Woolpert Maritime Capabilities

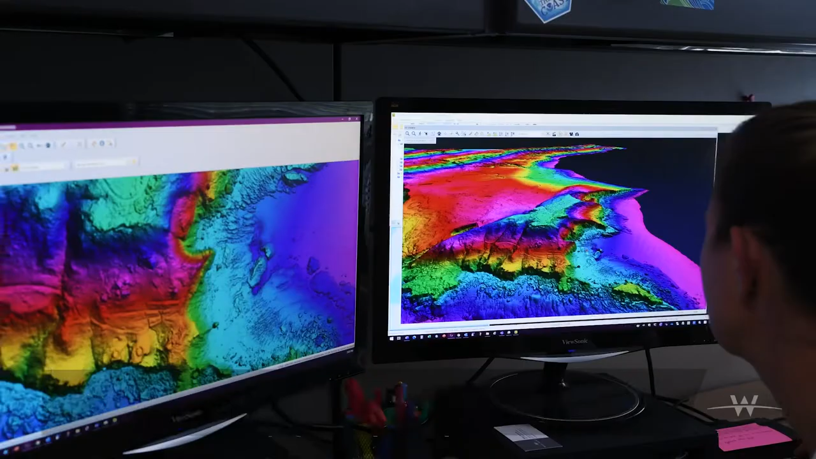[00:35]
and cutting-edge sensors to capture high-resolution data and develop seamless topo bathy data sets anywhere in the world.
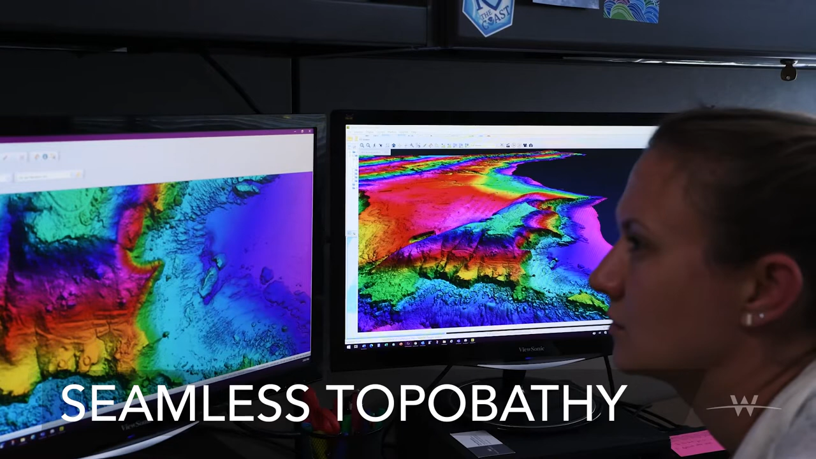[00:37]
From sky to sea, Wolpert sees the whole picture.